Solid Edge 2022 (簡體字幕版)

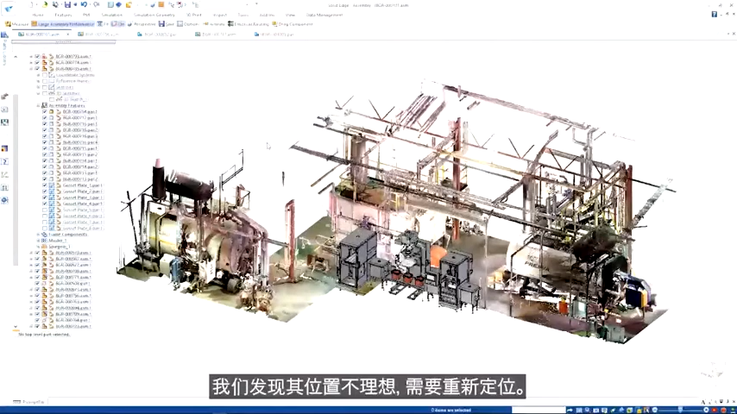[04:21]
A quick positional edit will fix this. Measurements can even be made between the model and scan geometry to ensure correct clearances.